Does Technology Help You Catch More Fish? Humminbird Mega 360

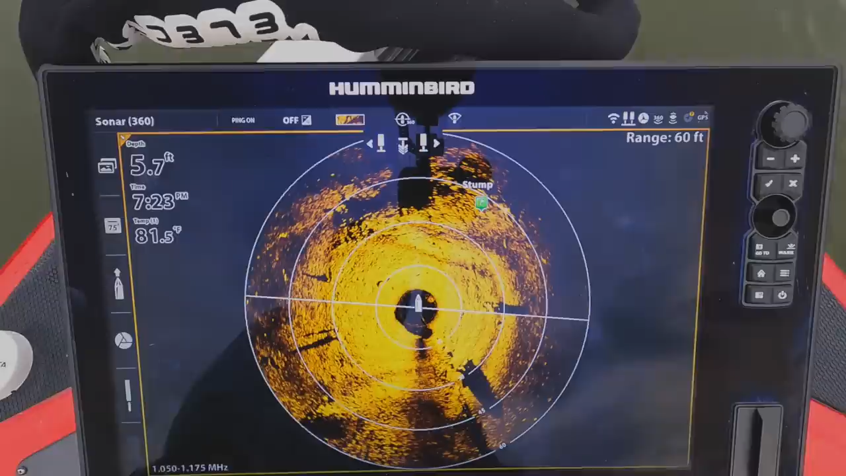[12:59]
On screen: depth 5.7 ft, water 81.5°F
boat stopping to see if we're all right uh that uh hummingbird came out with their mega live
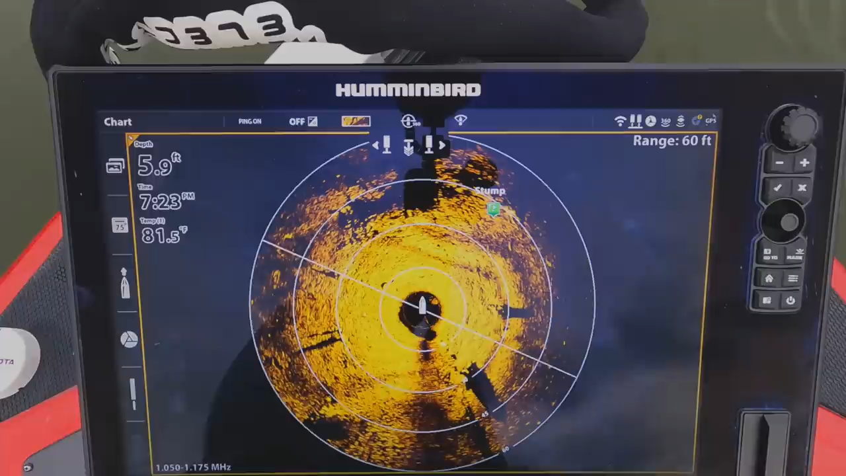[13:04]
On screen: depth 5.9 ft, water 81.5°F
i'm really excited hopefully i can get get one of those units to try out maybe a sample unit or something to see because i can't wait to be able to use the
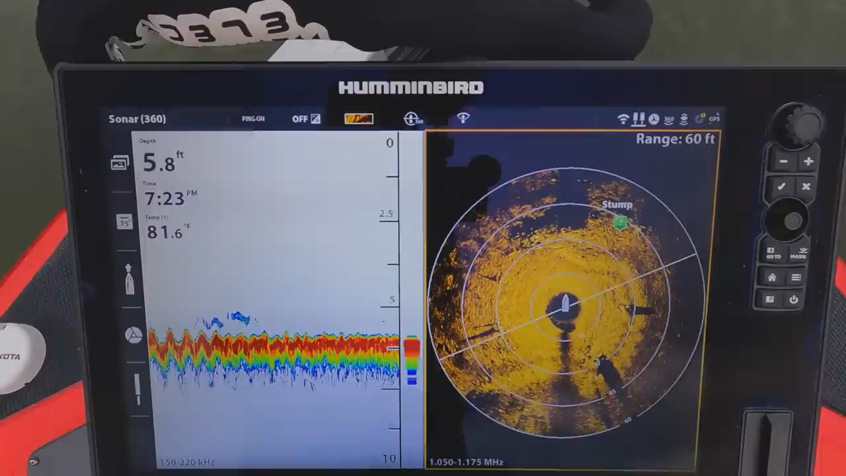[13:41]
On screen: depth 5.8 ft, water 81.6°F
reaction fishing uh along the bank because not only am i seeing with my own eyes what the shore is showing me i can look off to the side of the boat out past the boat and seeing
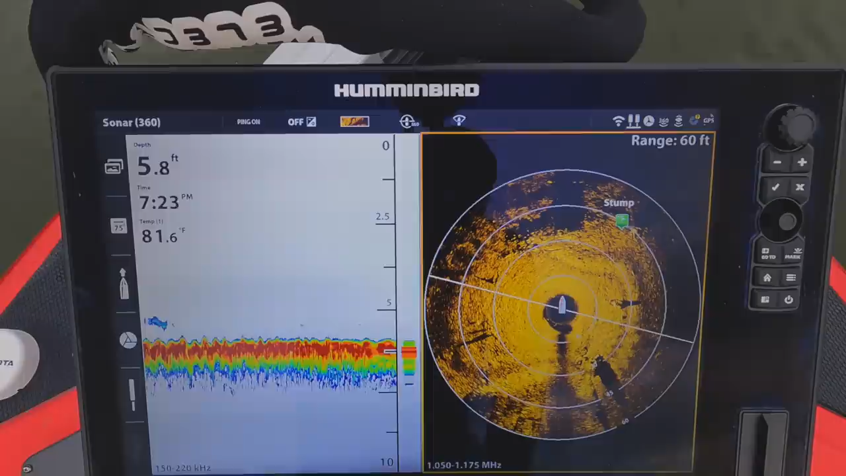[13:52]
On screen: depth 5.8 ft, water 81.6°F
what i'm missing and catching fish off of that key structure